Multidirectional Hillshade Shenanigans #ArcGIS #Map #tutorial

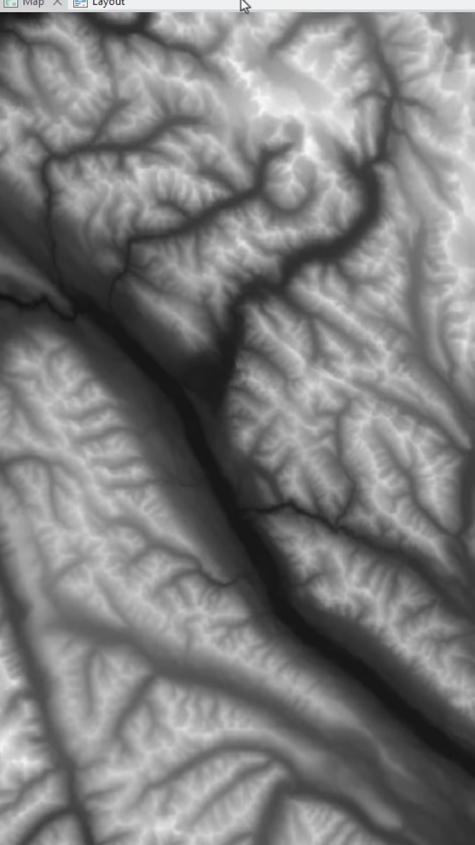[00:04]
I'm going to use it to simulate a hillshade from a light source sitting due west. That's 270 degrees.
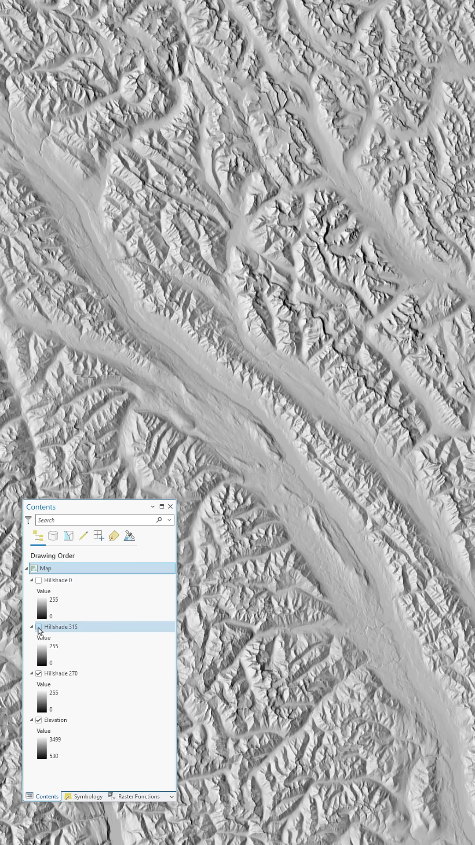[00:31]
Each one reveals interesting characteristics of the landscape. Is there any way we can blend them all together? Yes, it's called multi-directional hillshade. I'll turn all these hillshade layers back on and blend them together using the soft light blend mode.
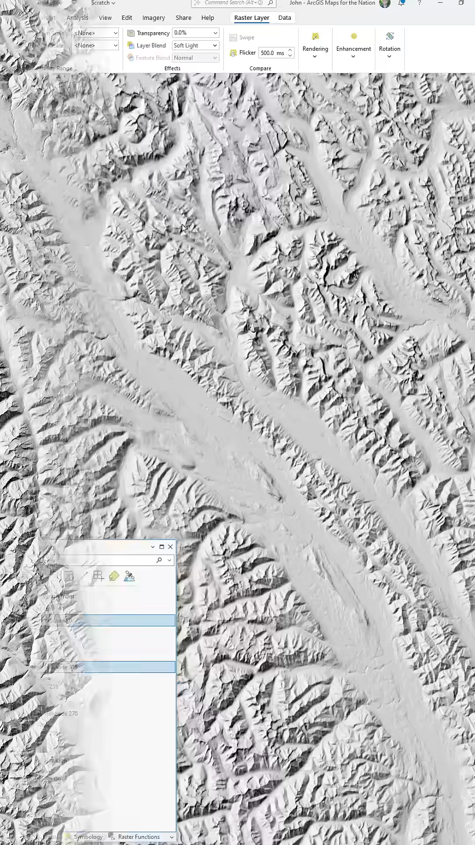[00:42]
Soft light combines the shadows and highlights of all three layers, so more terrain data is getting into our eyes.
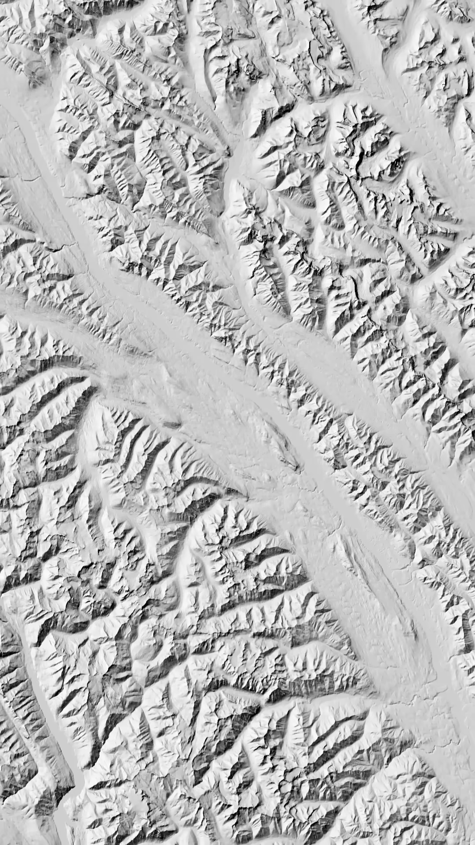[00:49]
An alternative option for blending these layers together is one that only takes shadows into account, so the result will be darker. The multiply blend mode gives us this option. It just depends on what the goal is for representing your terrain.
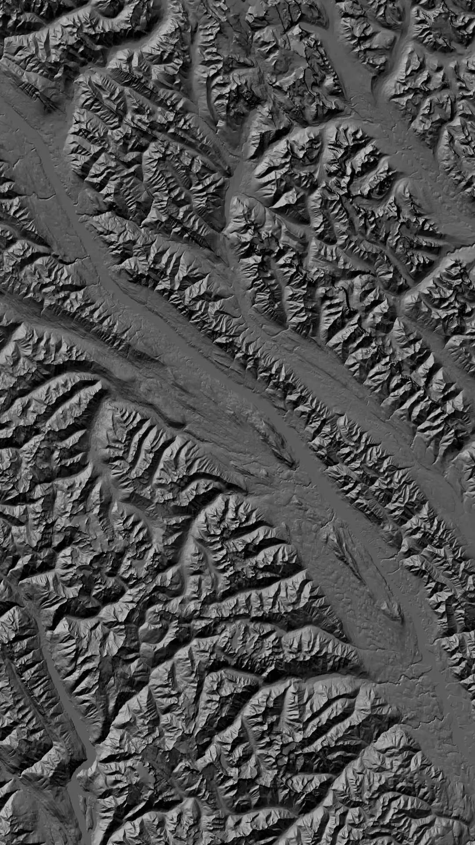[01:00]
There's no wrong answer. But right now we're only using tone to represent shade.
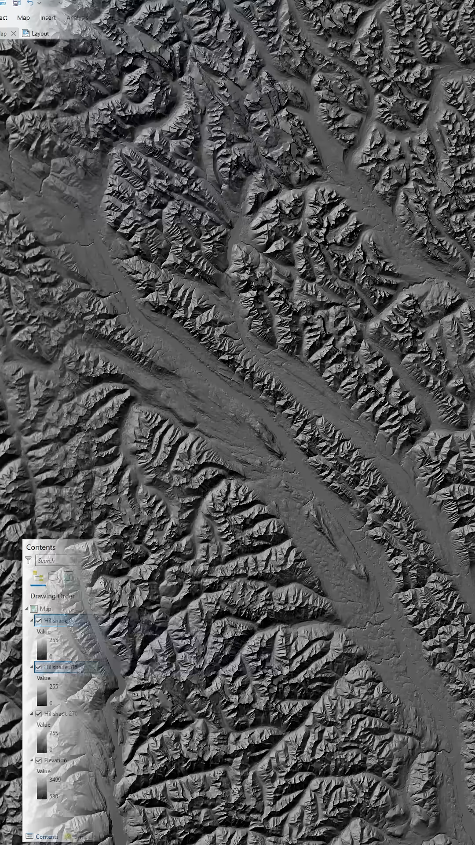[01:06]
What if we also use hue? It's time to get devious. Instead of just a grayscale gradient for these hillshades, what if we use the red,
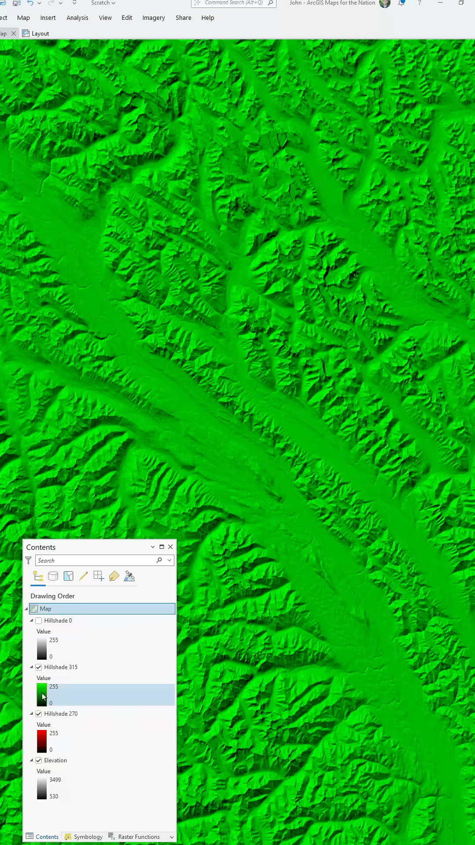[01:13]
green,
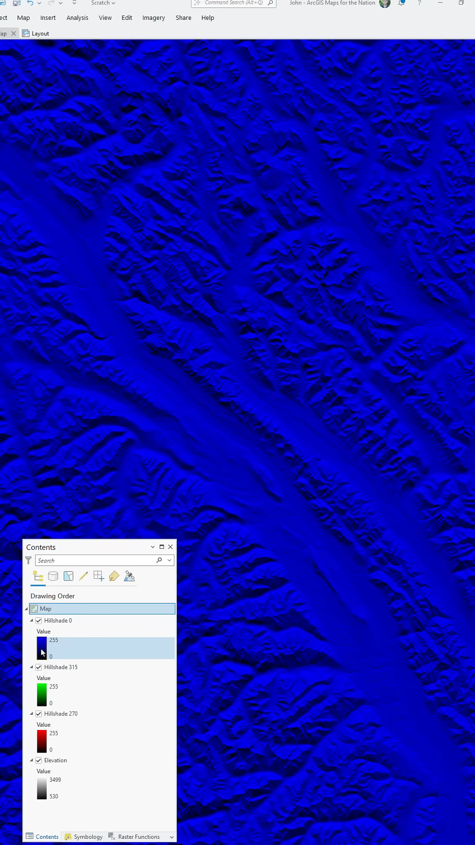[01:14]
and blue color channels to reinforce directionality of light? Then we can blend these channels together using the screen blend mode. The result is kind of cool. It's almost like a color photograph of a black and white surface. Instead of using only tones to represent terrains, our minds can use a little bit of that color to make a surface more realistic. And get this,
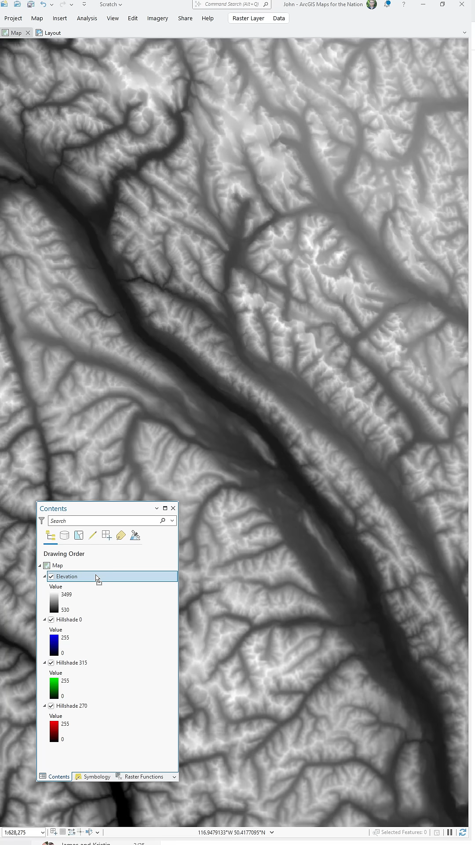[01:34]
we can turn this sense of terrain up to 11 by dragging our original elevation layer to the top and using the soft light blend mode
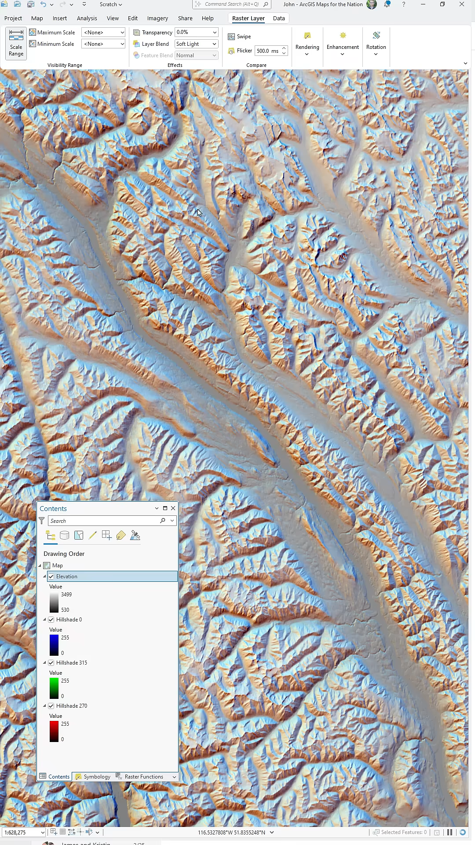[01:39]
to hypsometrically tint our pseudo color landscape. Throwing shade is one of the biggest treats in all of mapmaking.